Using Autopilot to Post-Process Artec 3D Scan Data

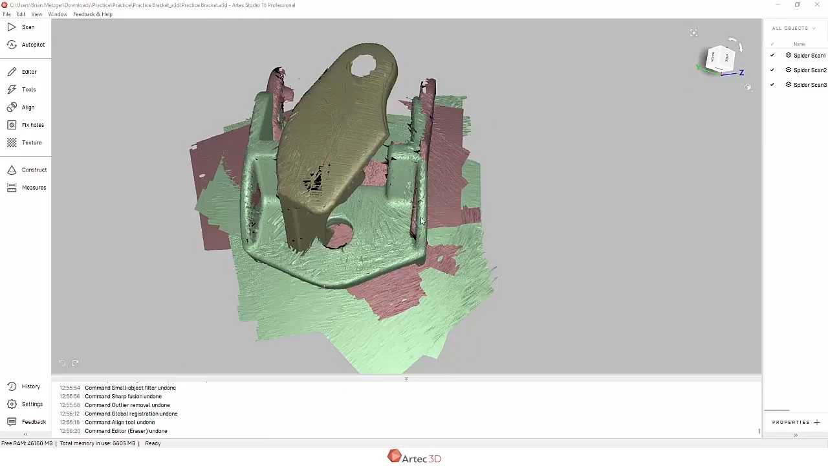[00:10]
So I've just taken three scans of a small metal bracket with my Artex space spider and
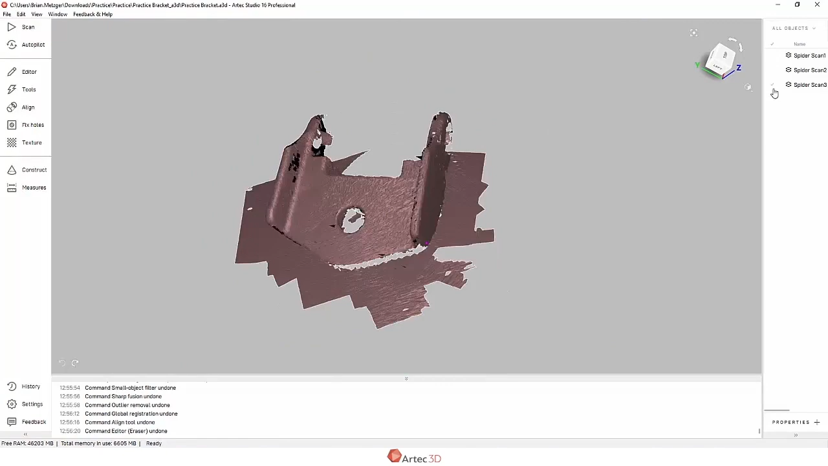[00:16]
I'm going to show you how to post-process these using autopilot.
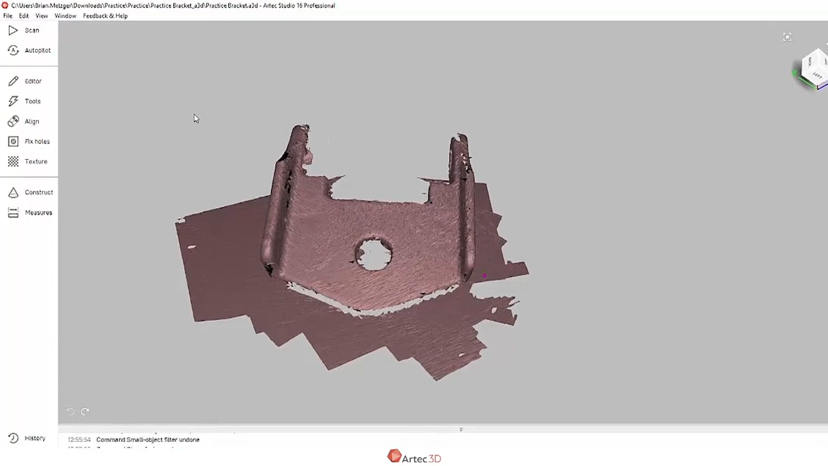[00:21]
There's almost nothing you need to know because autopilot does most of the work for you. Here it's going to ask me to select what scans I want.
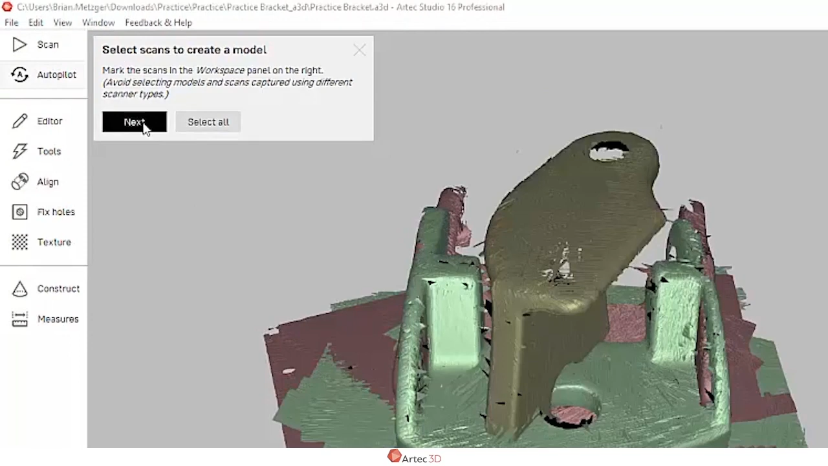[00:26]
I'm going to pick all of them and then some basic questions and if you're not sure how to answer these the question mark icon gives you a guide on whether to judge your scan quality say as good or bad. I'm going to keep most of these settings default in this case. I'm going to change the hole filling method. I only want small holes filled so I'm going to say nothing smaller nothing bigger than five millimeters should be filled.
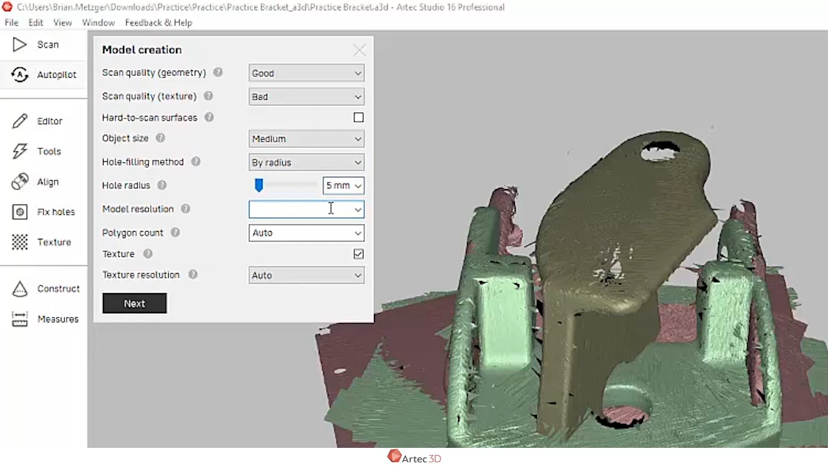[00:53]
I'm going to set the model resolution to a certain size triangle and finally I'm going to turn off texture because this metal bracket is just gray.
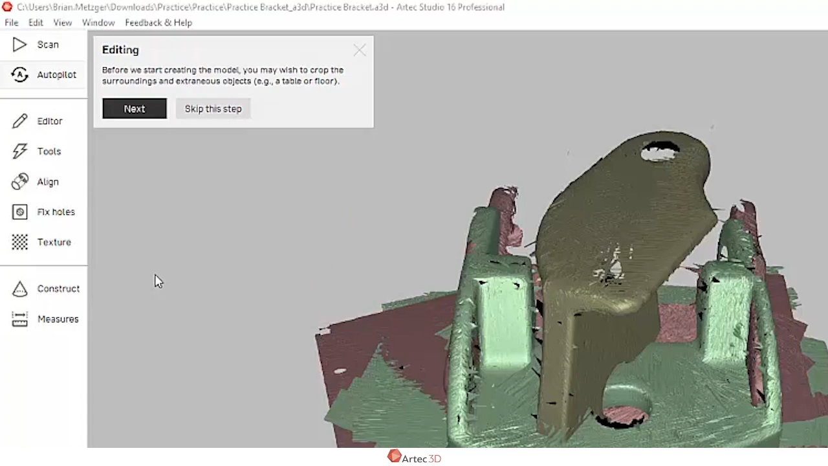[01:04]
I don't need its colors. It's going to ask me if I want to edit anything and in this case
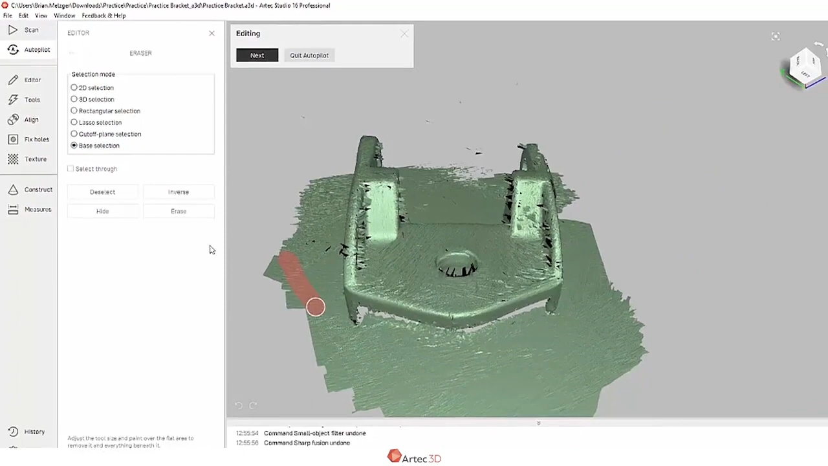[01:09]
I'm going to use the eraser tools just to quickly get rid of the table it was that the part was sitting on.
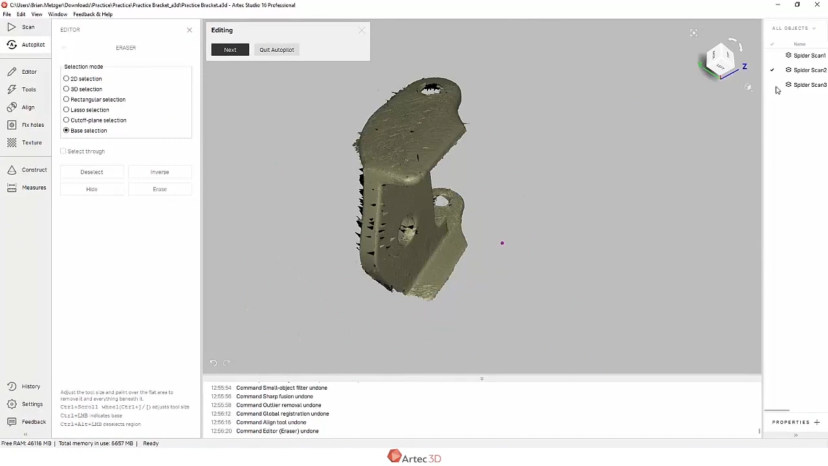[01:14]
Base selection works really nice for this by the way.
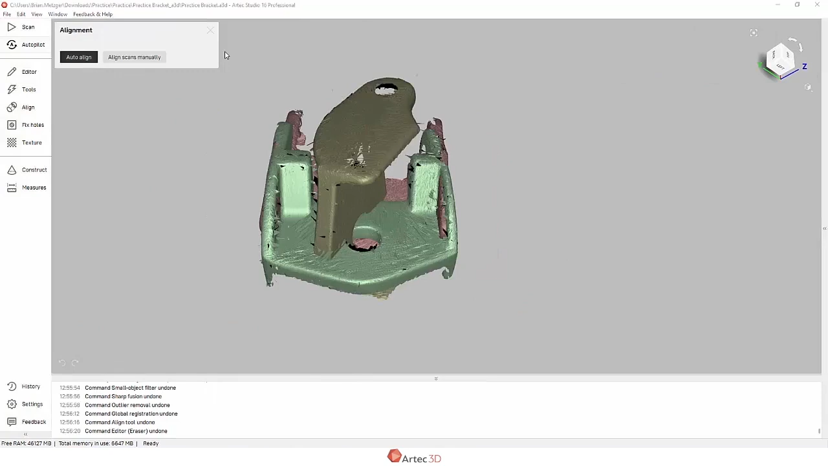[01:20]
On to the next step it asks me to align the scans let's see if auto align works.
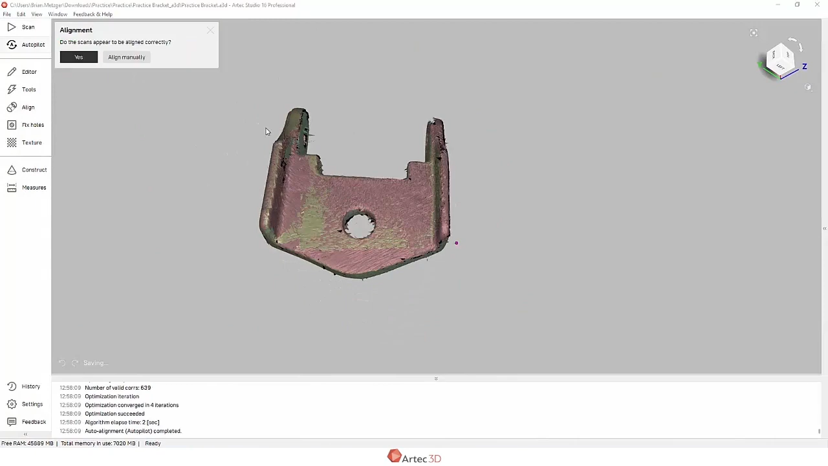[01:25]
In this case yes so I'm going to continue on.
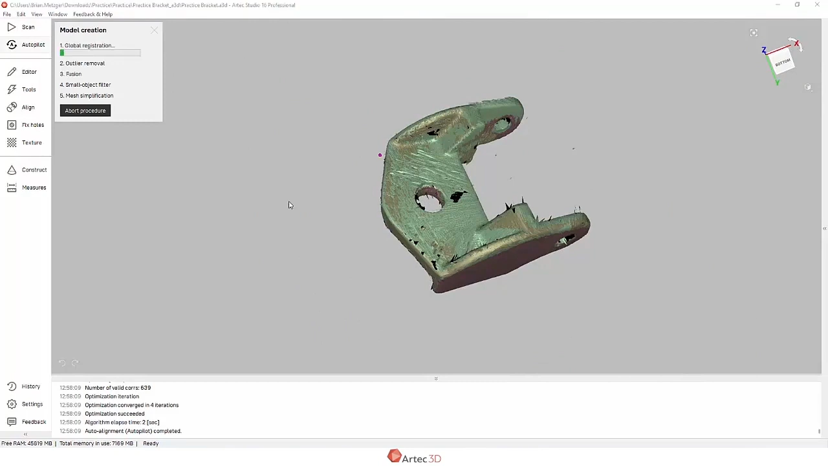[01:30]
All right and then it's going to just run us through a couple other steps. Now I've sped up the video here because there's nothing to watch other than some status bars filling up but this was about 40 seconds total up to right here.